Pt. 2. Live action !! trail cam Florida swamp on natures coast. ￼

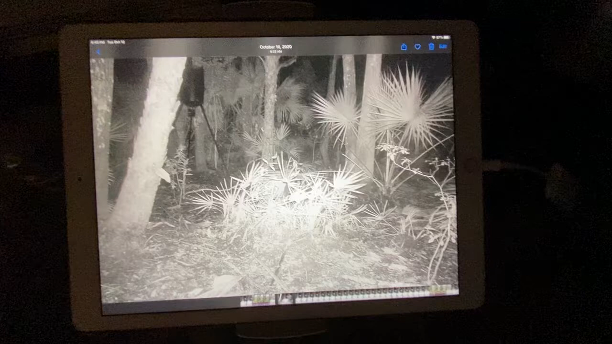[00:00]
okay i opened up one sd card and uh it was just all crap um the wind set off and i had to delete like 3 000 pictures so starting off on this sd card i fast forward like five frames and i saw some pigs on there so these are just pictures but they're gonna come up on some videos so you got three hogs coming in there's a feeder right there
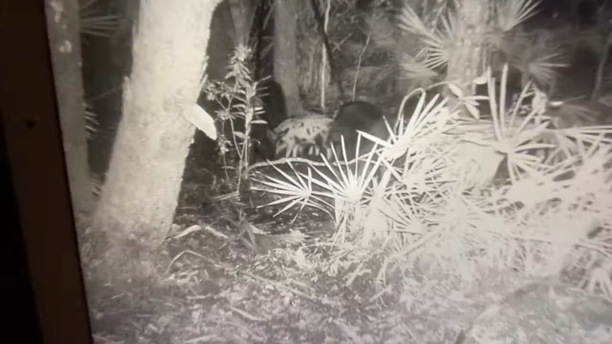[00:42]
and still more pigs a bunch of pigs there there there there all small ones about 30 pounds
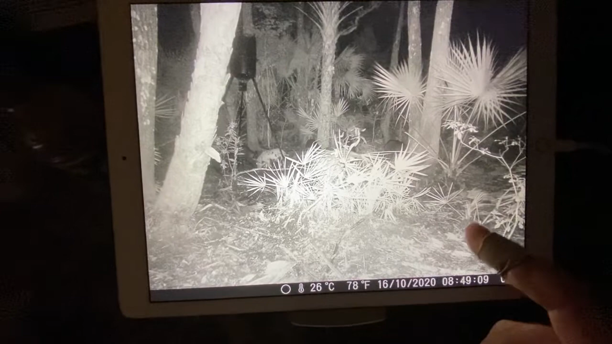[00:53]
there's a big one right there
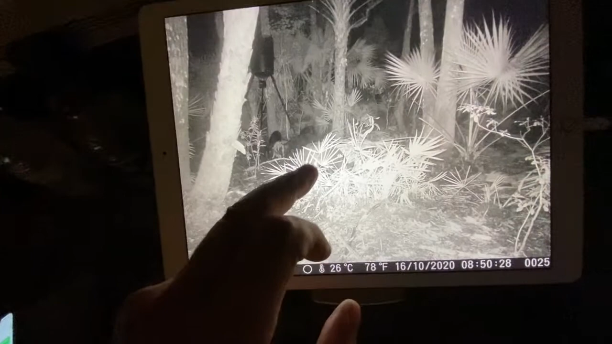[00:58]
you can see them all under there
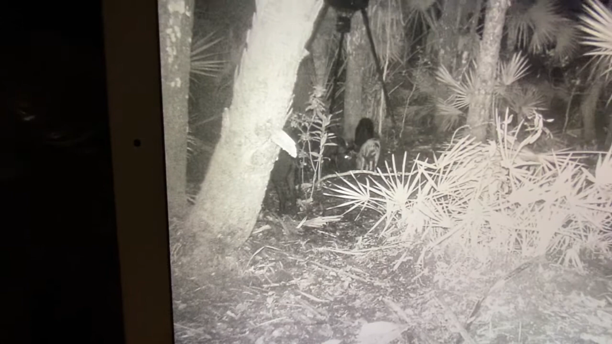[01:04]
more of them same ones same ones these are all just minutes apart
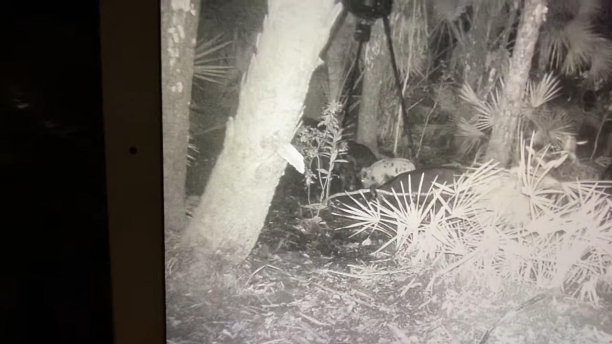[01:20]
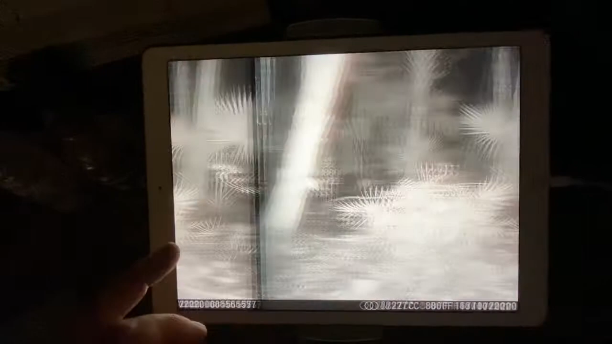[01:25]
big 78 degrees and what i got here
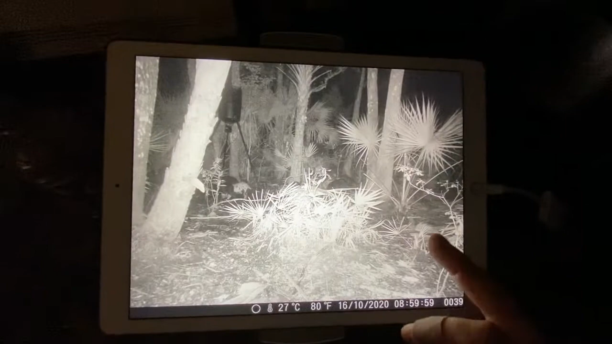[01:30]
pigs here too a little bigger one okay
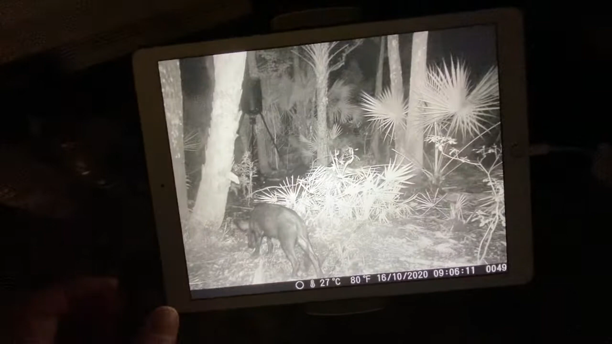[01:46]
here's one
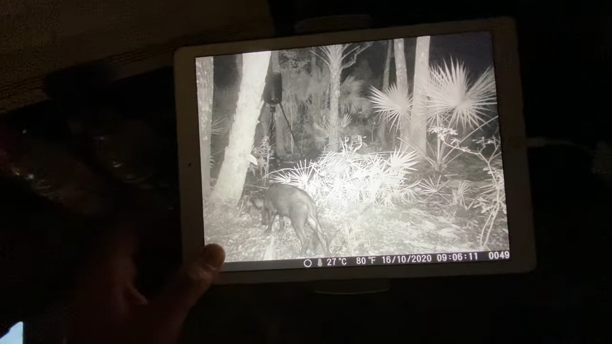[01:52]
it's good size probably 80 pounds a little light anomaly up there probably a bug
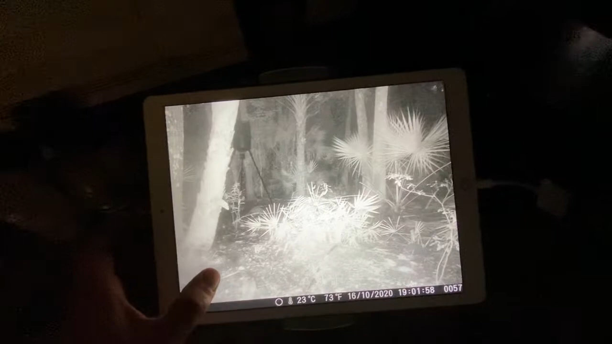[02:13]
sorry i'm good to the video here's a video
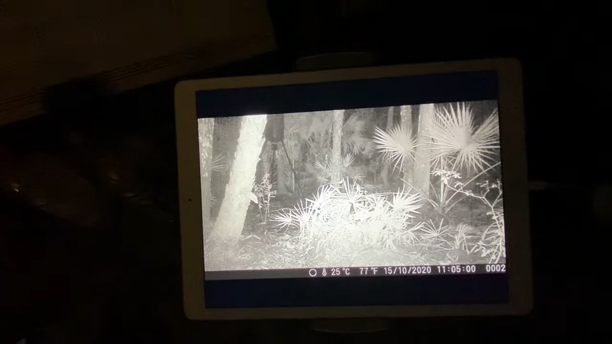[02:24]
it looks like it's raining maybe oh that's billy
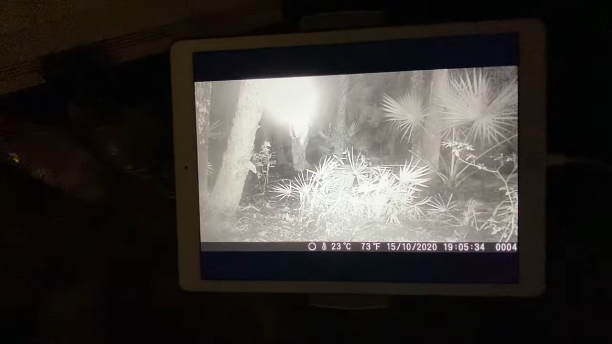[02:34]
it looks like he's coming back after his
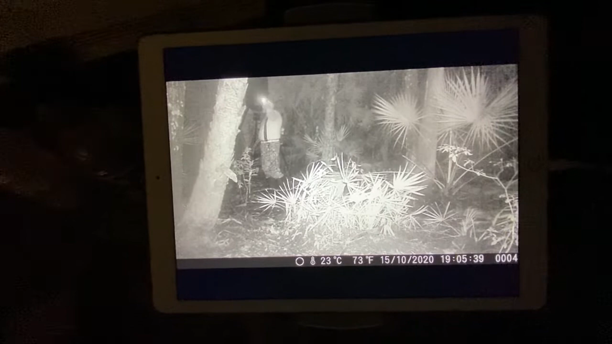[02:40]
last hunt of the day it looks like he's lost